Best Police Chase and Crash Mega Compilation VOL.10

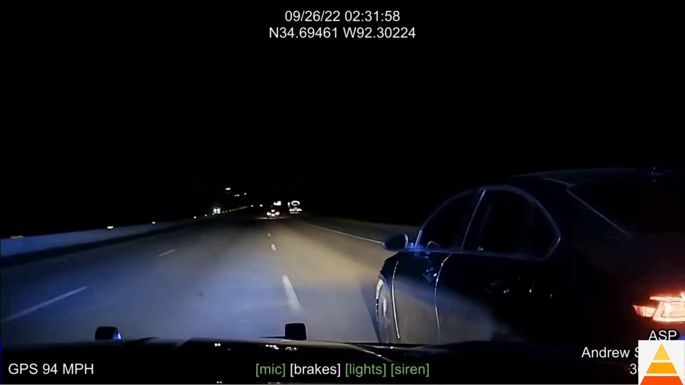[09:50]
Still eastbound on 30. He's been pitted.
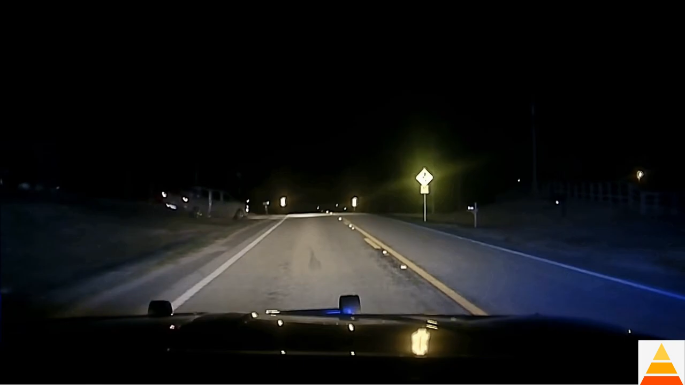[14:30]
Alright, we're back north on 107.
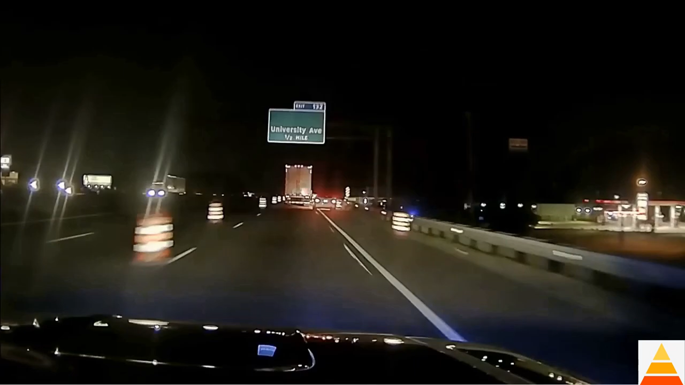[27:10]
We're going to stay police on with it right now. Still not seeing any active construction. State's gonna be primary. I'll be secondary now.